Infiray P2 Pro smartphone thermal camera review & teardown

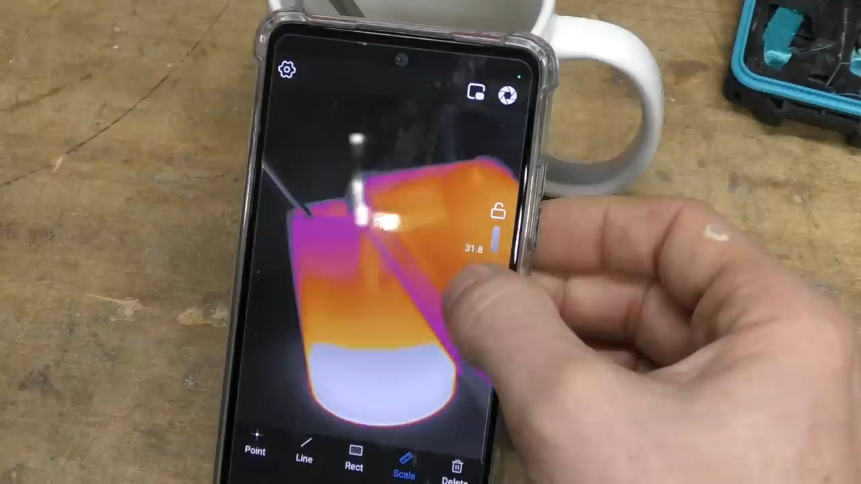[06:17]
And of course, you've got the selection of various different palettes or simple monochrome and all the usual sort of variants.
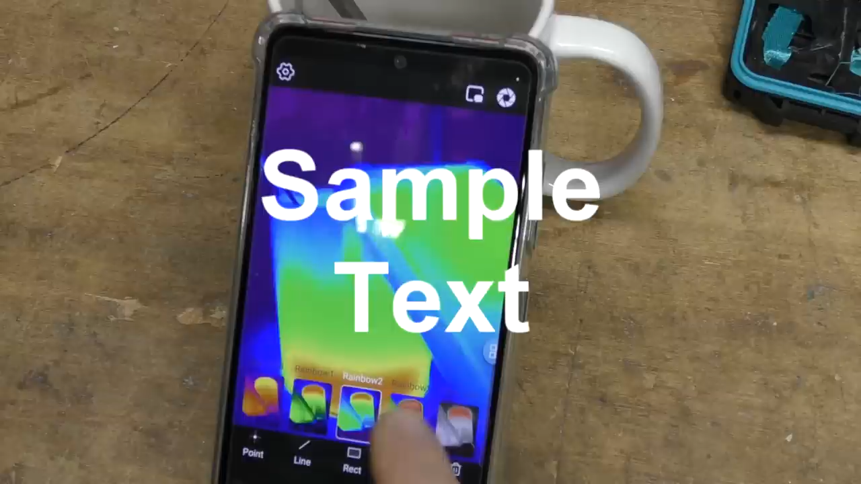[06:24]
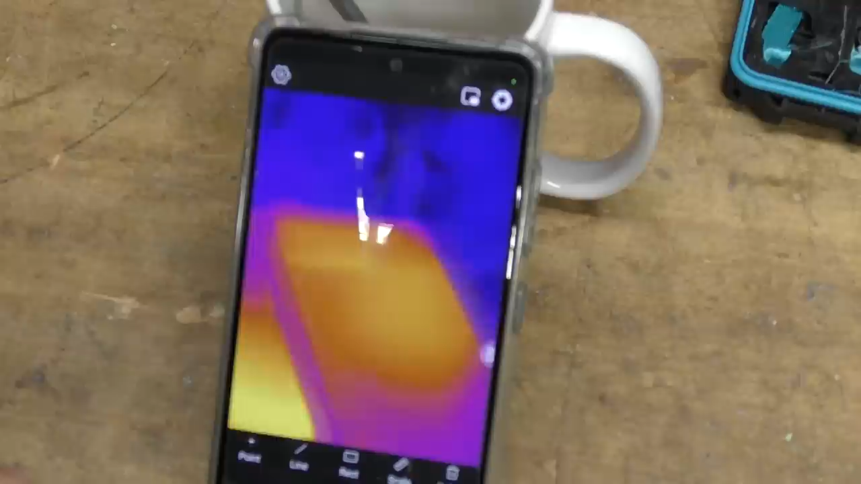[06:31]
It can take one off photos, but it can also do video. So I can just record a little sequence of thermal video and probably put an overlay on there as well.
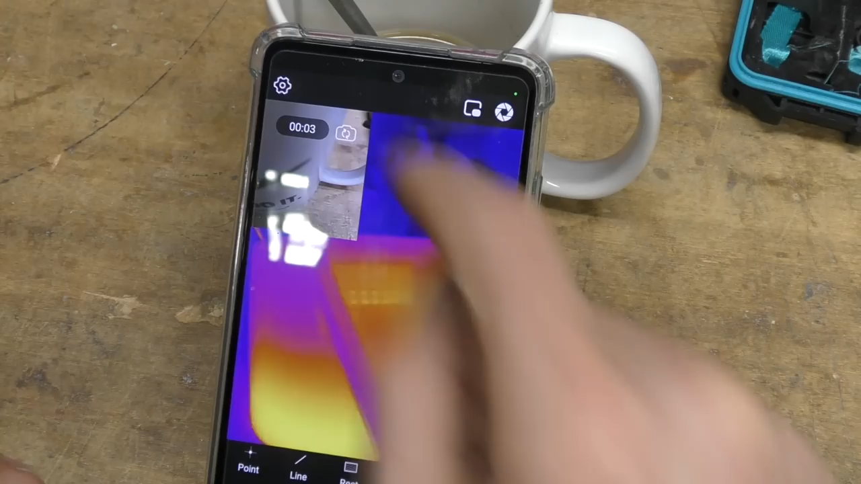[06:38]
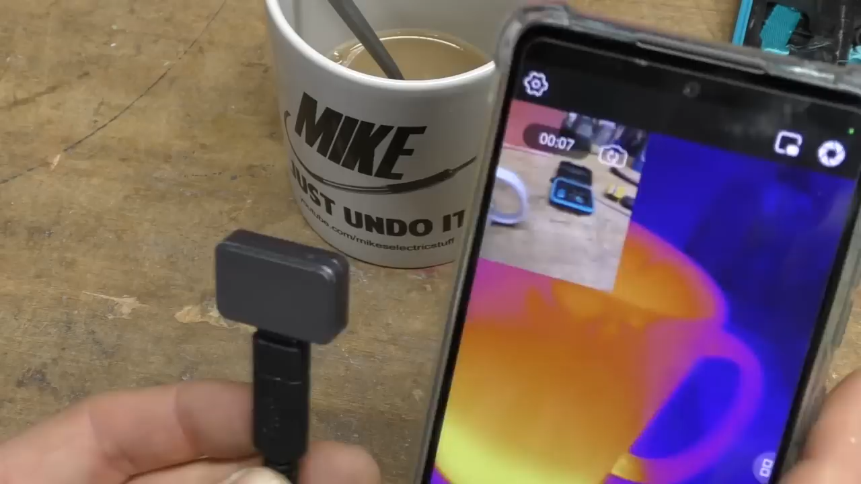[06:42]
So for documentation type purposes, I think that's a really handy facility.
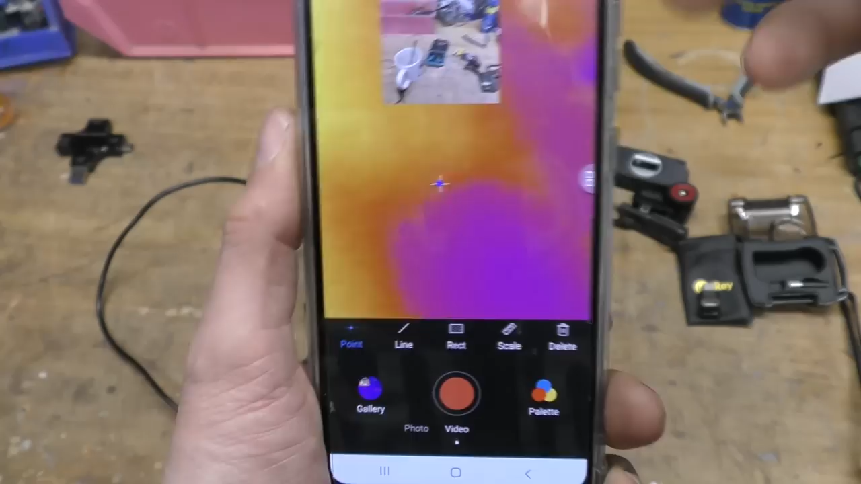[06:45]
Okay, I've just been playing around with the video recording mode. There's one minor annoyance here.
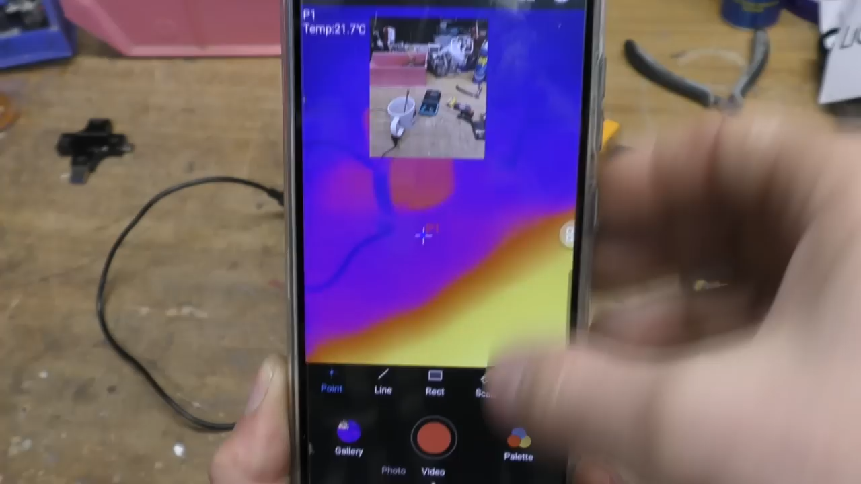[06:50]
On screen: spot 21.7°C
When you start recording, it always pops the camera view up to the top left hand corner, which is also where it puts the temperature information.
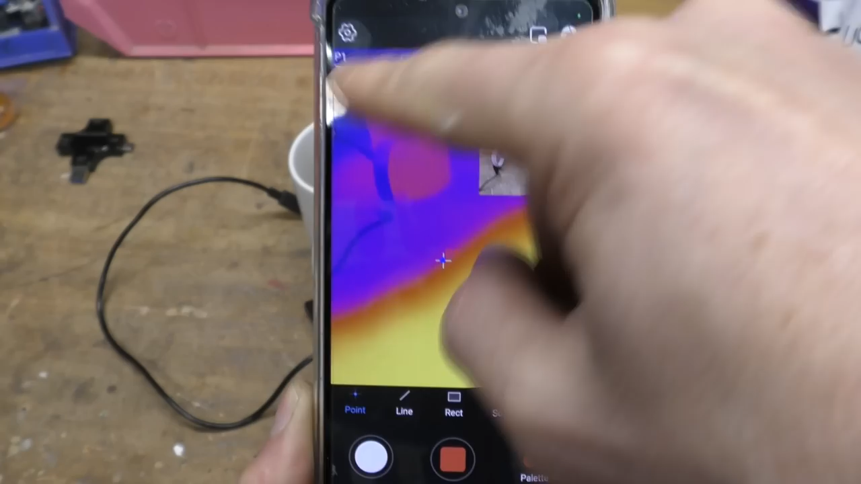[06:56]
So if you want to, yeah, the nice thing is that you can do video recording with audio and the screen.
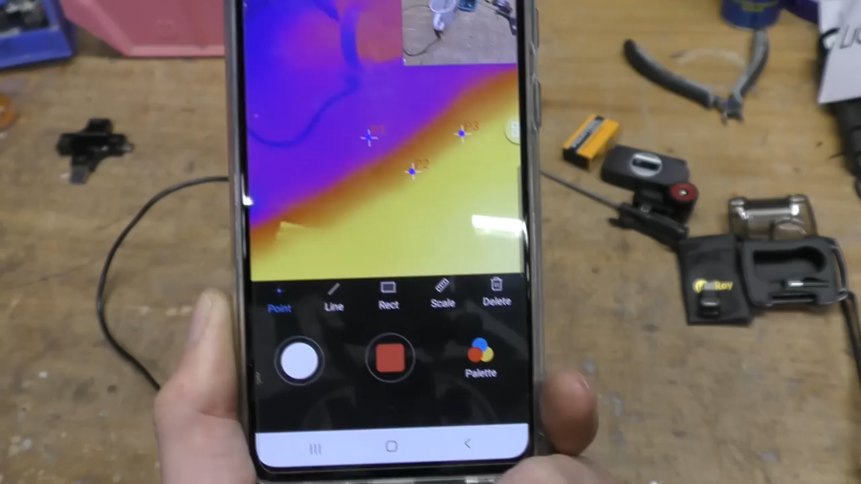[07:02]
So for like survey and inspection type work, this would be really handy.
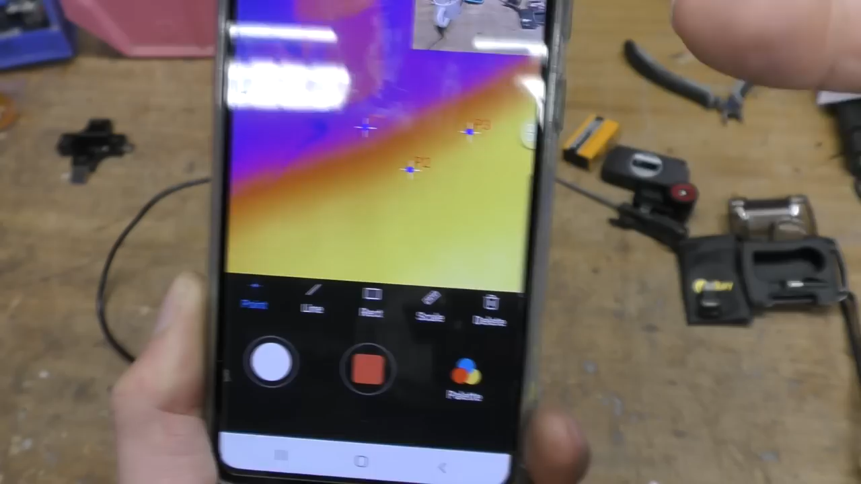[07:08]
You can get all the information in one place. So you do have to remember to move this away.
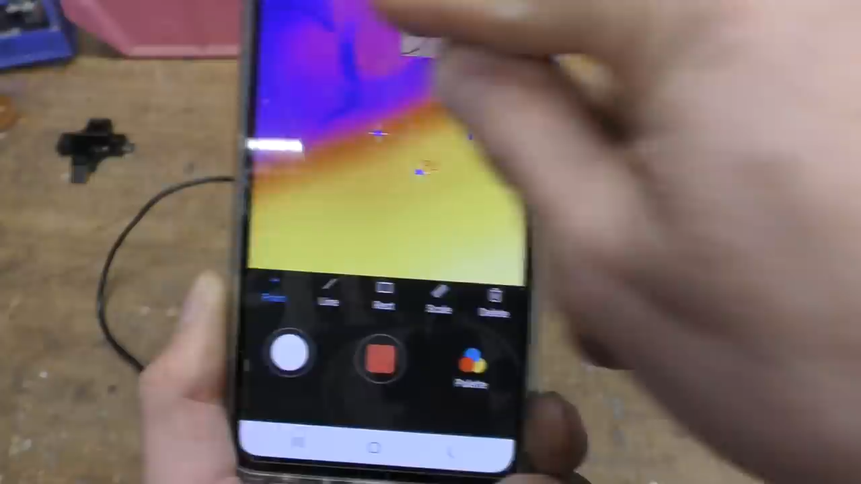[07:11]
Otherwise the, yeah, the temperature overlaying on the image might make it a little bit harder to see in the final video.
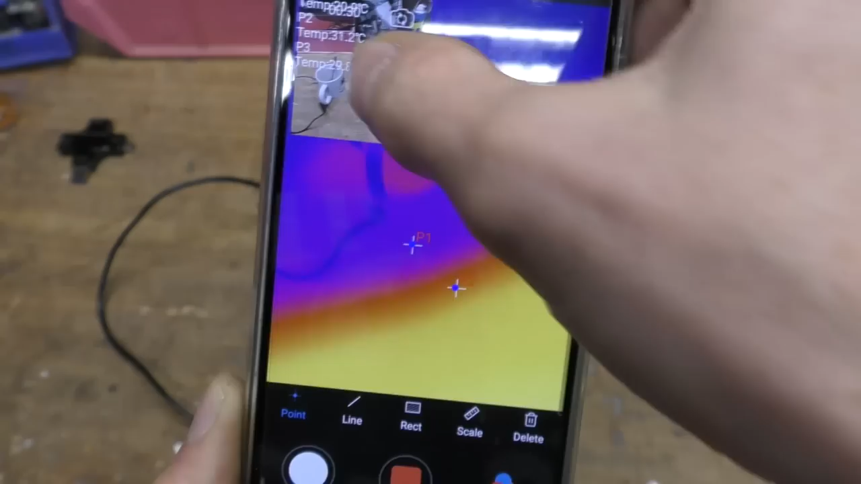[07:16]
If we just take a look at that video back, see, we have got the temperature information, but when it's overlaid onto this image,
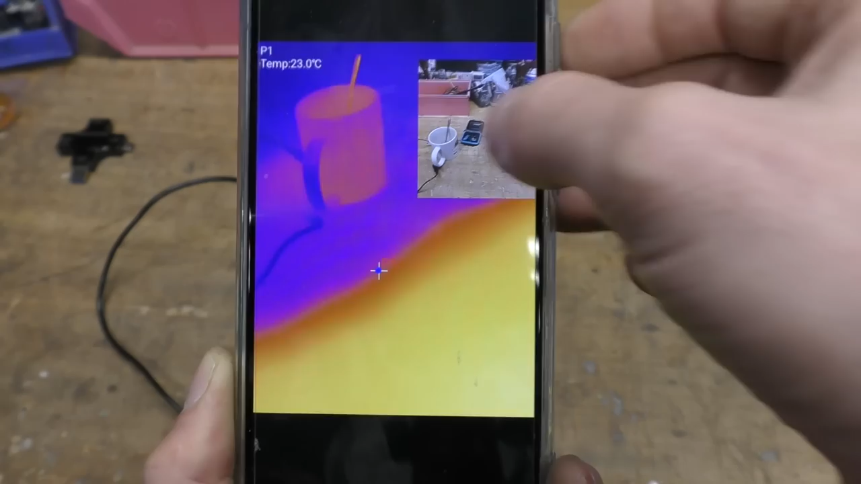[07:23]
it's quite hard to see, but obviously with the, um, the background of the, uh, thermal image,
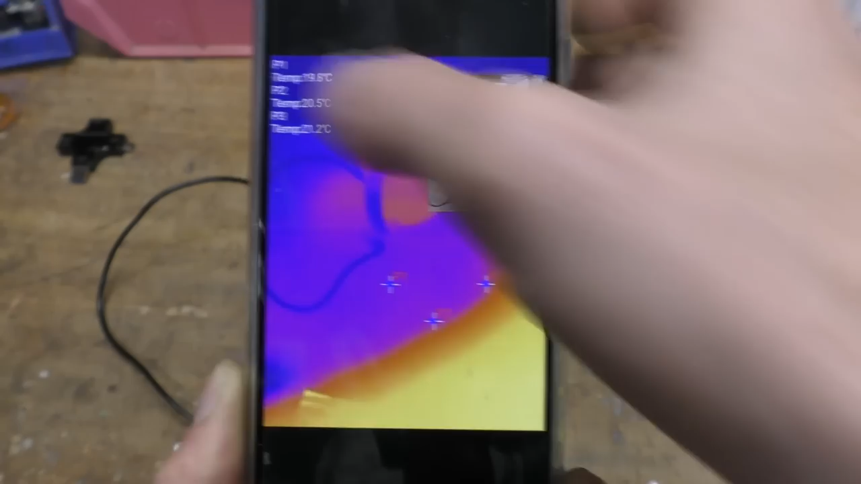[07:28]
it's much easier to read, but obviously,
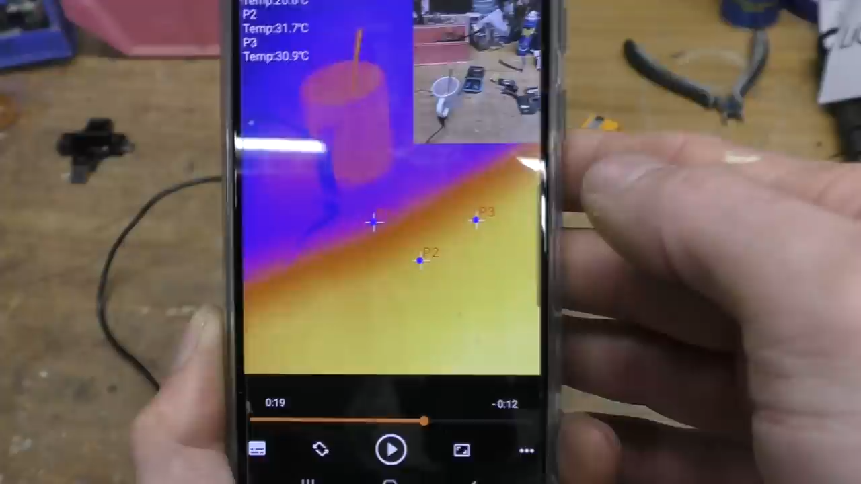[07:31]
and it's very handy to record everything all combined into a single file for reporting, uh, applications. It does have a calibration shutter like most cameras and this, this option here just lets you manually calibrate.
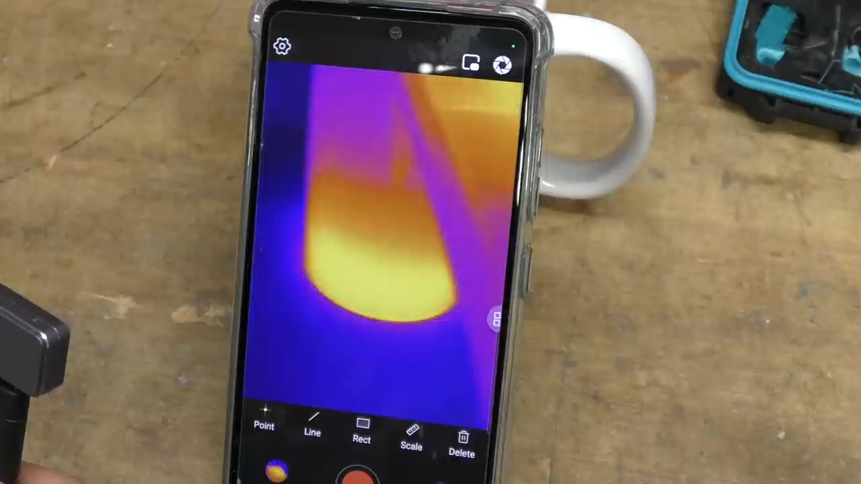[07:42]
So if you've got a sudden ambient temperature change, you can force it to calibrate, but it'll, it calibrates by itself, not particularly noticeable. Uh, you can just about hear it.
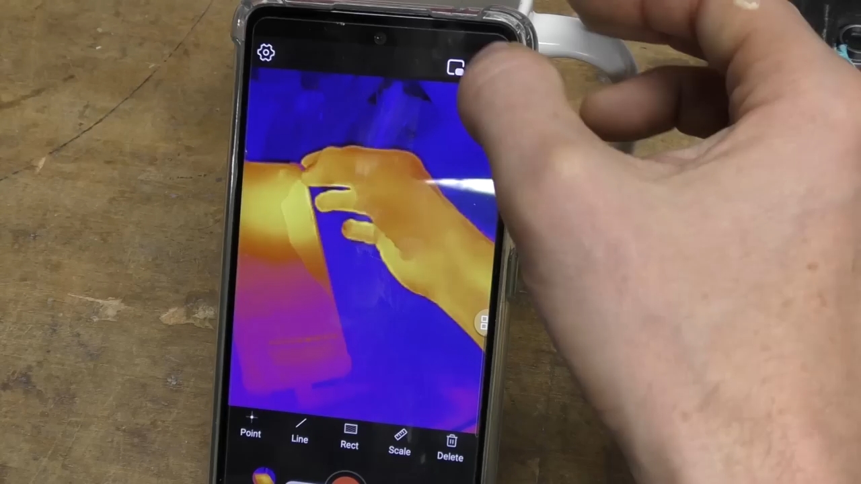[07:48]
If I just, there's a few other settings. So we've got this professional thermometer and that basically switches between a single point and the,
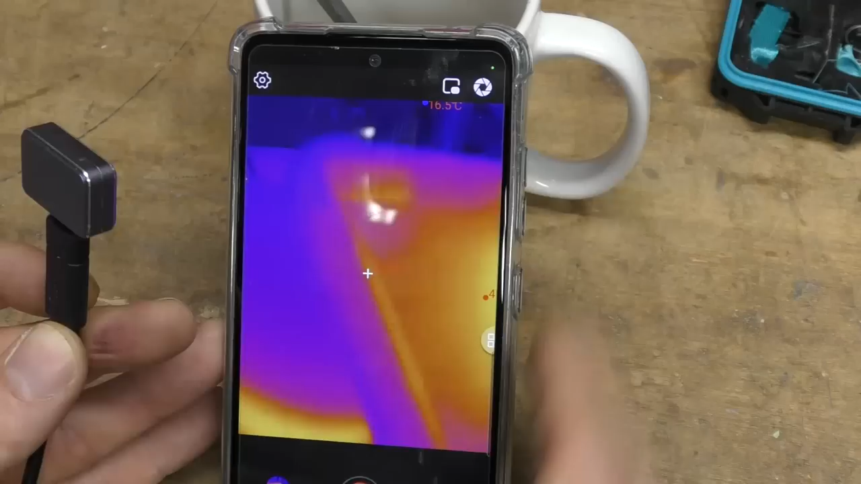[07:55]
um, all the various options like lines and rectangles and stuff.